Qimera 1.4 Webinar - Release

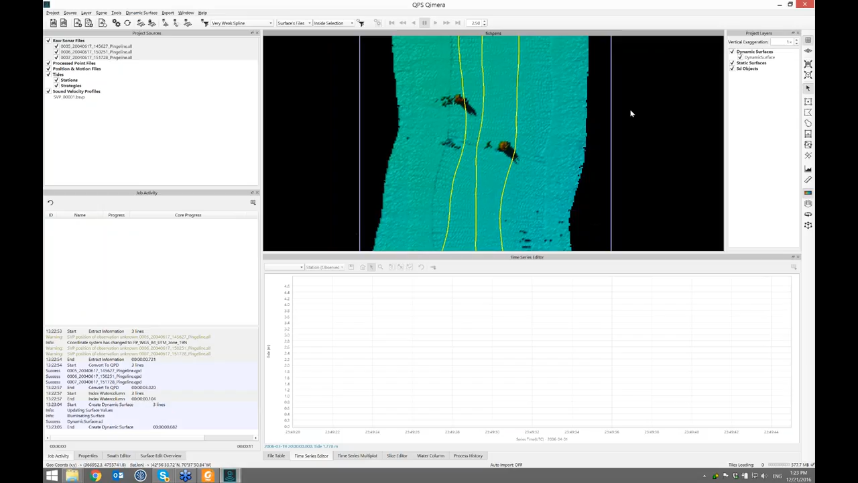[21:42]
And you can see that the bathymetry, the multibeam, oopsie,
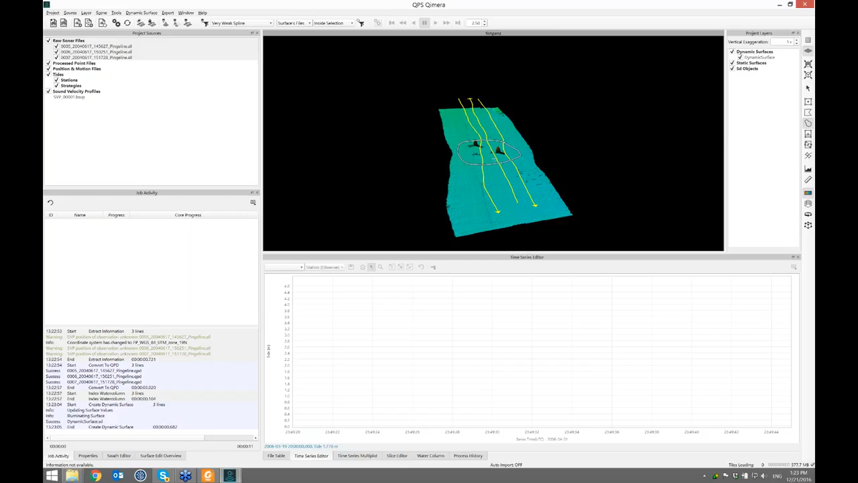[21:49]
picked up some interesting features here. And if I run the 3D editor for that area.
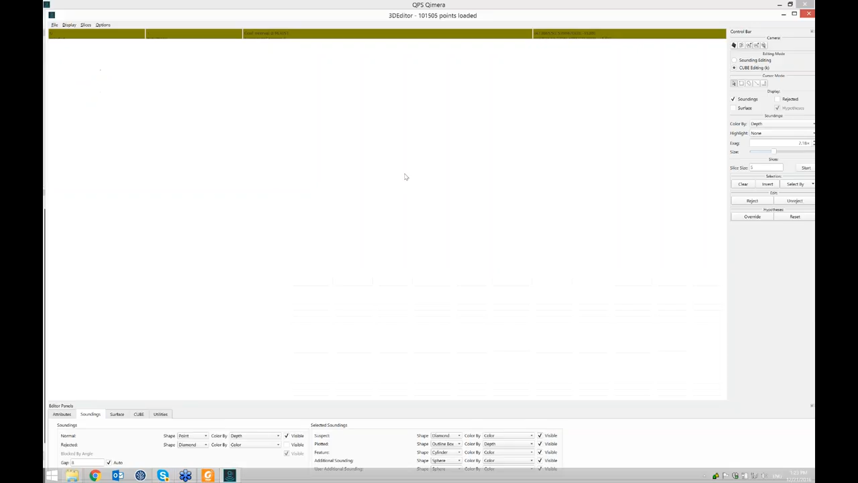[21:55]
Oh, embarrassing live crash. Let's bring that up again.
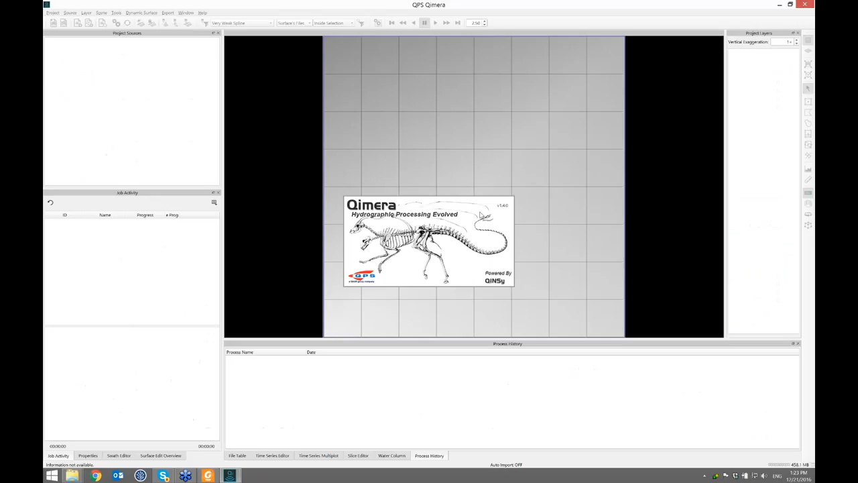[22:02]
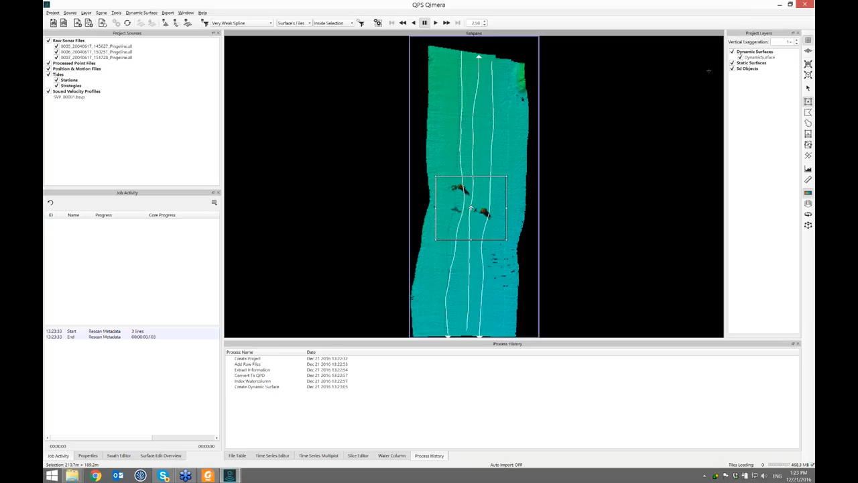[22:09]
If I do this and run the 3D editor, I can see that it's picked up. It's managed to track some objects in the watercolumn that look interesting.
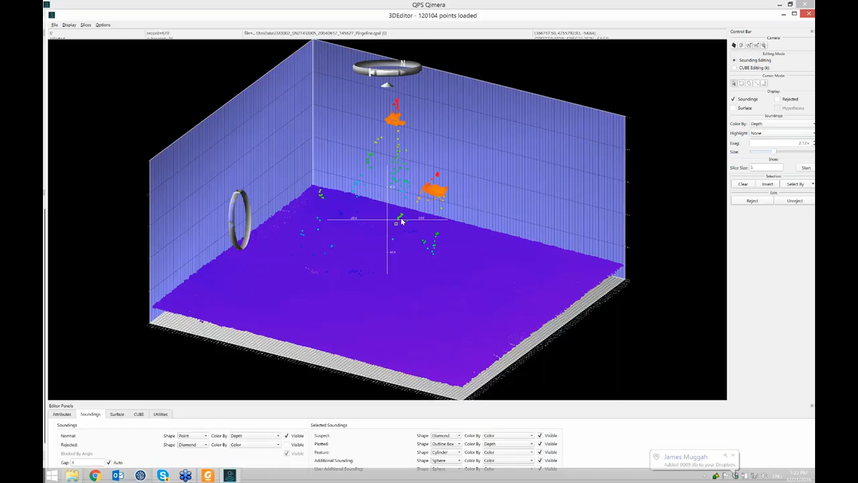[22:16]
There's a lot of fluff and some structures up here. And what we'll do is look at the watercolumn data for that area as well.
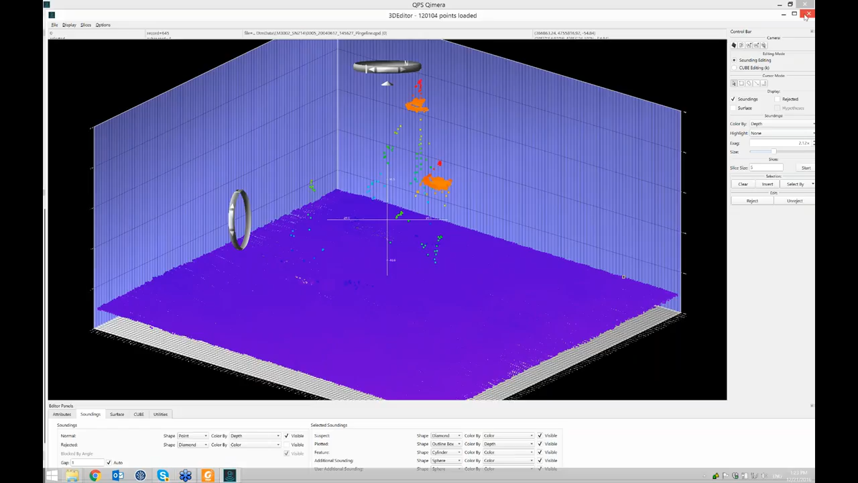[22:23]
So, again, we'll use the swath editor to get access to the ping-by-ping count. The watercolumn. And I'll get the above view going again. And a color by intensity. So, what I'll do is that person had asked a question.
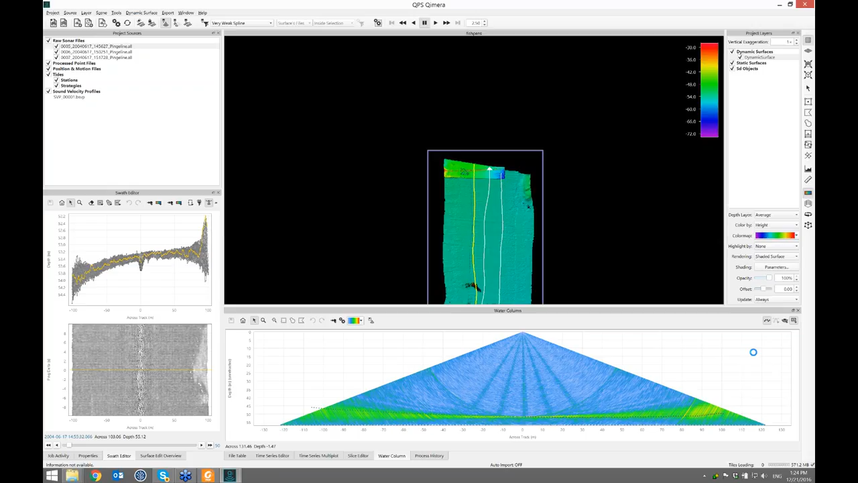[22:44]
The stacked fan lets us stack data. And I'll turn off the sounding overlay. And I'll jump right to here.
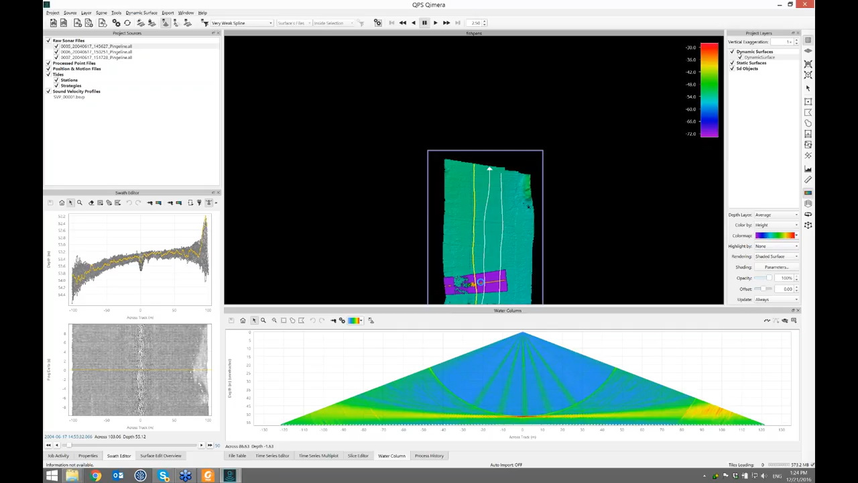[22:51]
I'm going to shorten this demo up a bit because I think I'm going to run out of time. You can see a bunch of structures here. And if I switch quickly just to the single ping fan, that's one fan of this whole ping buffer of maybe 100 or so pings.
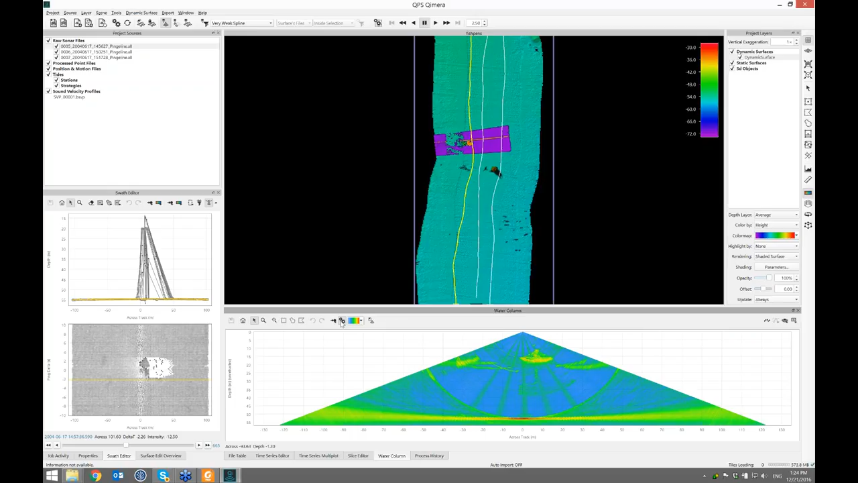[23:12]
The stack puts them all together and it's a shine-through principle. The strongest one wins. What you can do is clip the low end of the histogram like you do in FM Midwater.
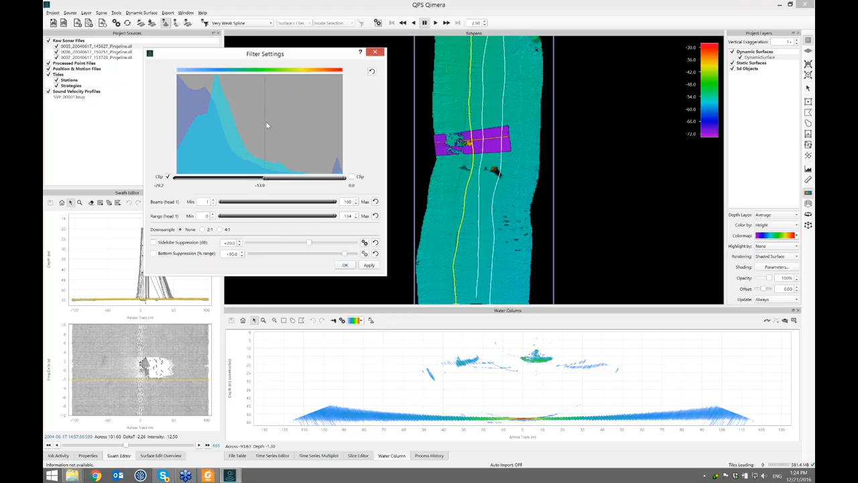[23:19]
Click OK. And now, so you could do this before in FM Midwater, but not a lot of people knew about it. There was a stack view, but what you could not do is select soundings in there. And it gives me a nice little warning. It says, you're going to pick a whole bunch of new soundings. Is that OK? And I say, yes. Don't tell me this again. I know what I'm doing. And so it'll think about that. And then those are all my extra picks. And if I turn on the side view, it has the same display characteristics. It responds to the histogram settings. And you can see the things that I chose in that view are drawn here as well.
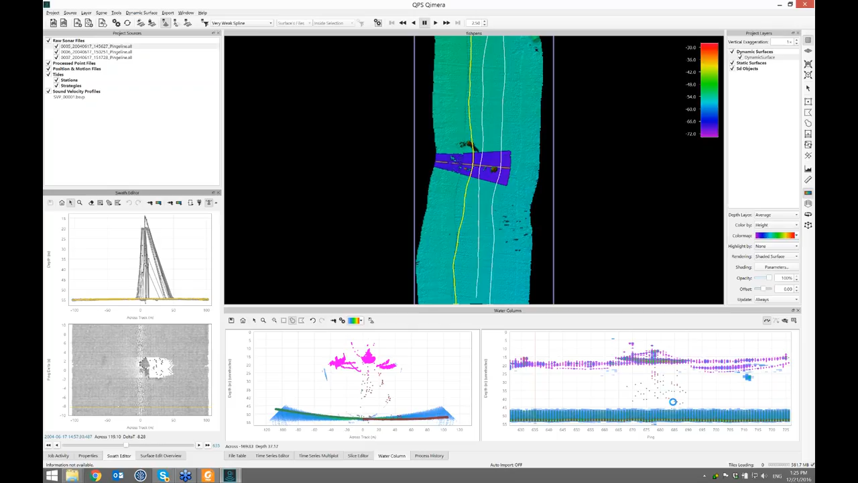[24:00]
So I've got the two different views to give me the context. And if I advance the ping buffer, I can just finish the job. And I'll show an example of picking in this scene here where I'll pick the rest of this. And it thinks about it has to spin through all of the pings and all the water column data. So what I'll do is hit save.
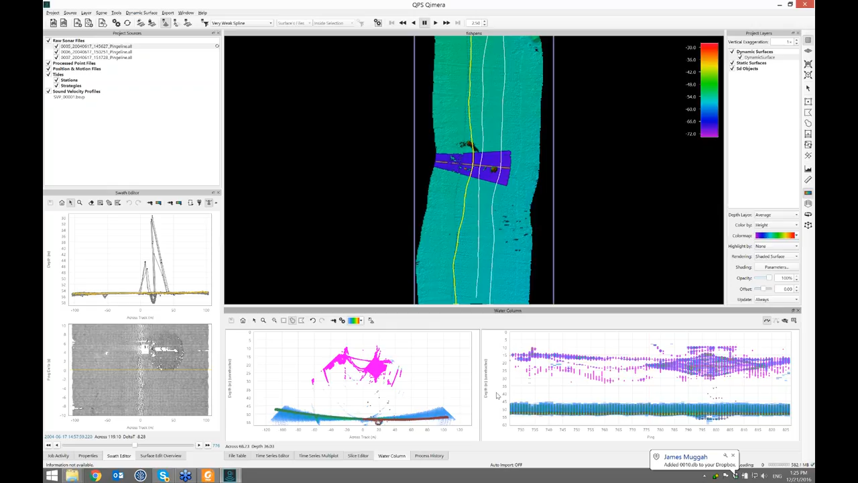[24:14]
And I won't go through all three files. I'll just let this file reprocess.
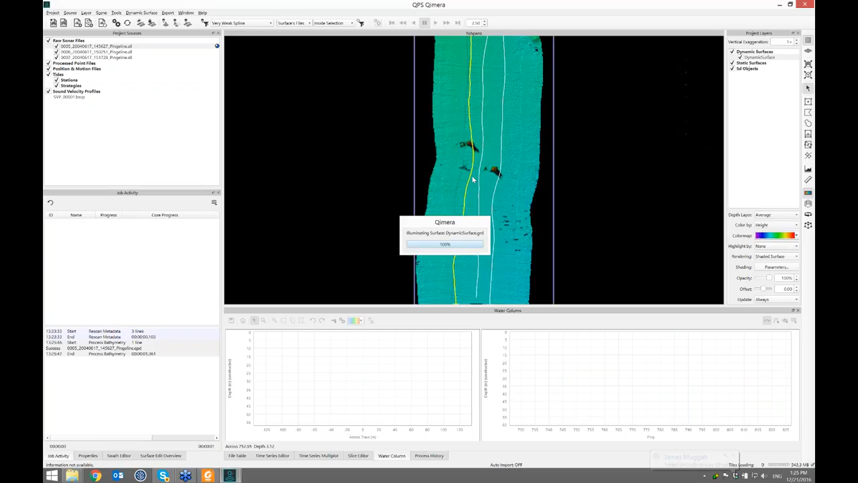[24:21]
And the grid will update with all of that extra information. And it's a little strange to think of it as a grid. Grids are great at showing the seafloor but not seafloor end structure. So the grid looks a little odd. But what we can do is lasso this and then go to the 3D editor. And you can see all of those extra points that I picked.